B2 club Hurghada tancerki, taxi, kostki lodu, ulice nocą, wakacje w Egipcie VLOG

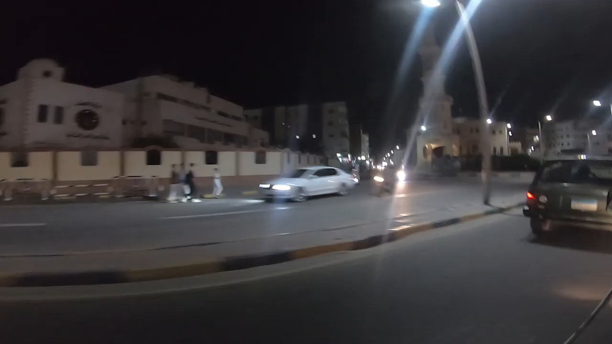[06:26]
No i jak zwykle jedziemy przez miasto.
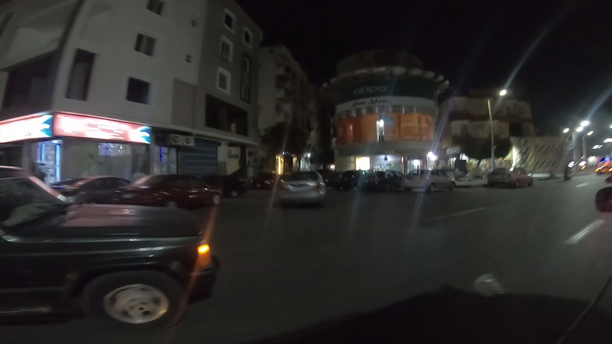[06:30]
Zaraz wam pokażę na mapie dokładnie, którą drogą jechaliśmy, bo już chyba kojarzę jak i co i gdzie. Na początku idzie się pogubić, no bo Hurghada nie jest mała.
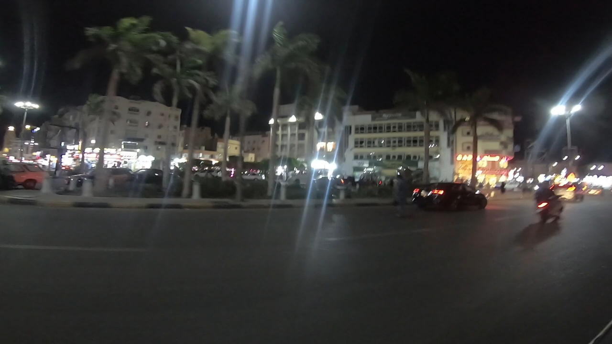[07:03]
Tutaj dalej lecimy ulicami Hurghady, no i możemy zaobserwować, jak funkcjonują.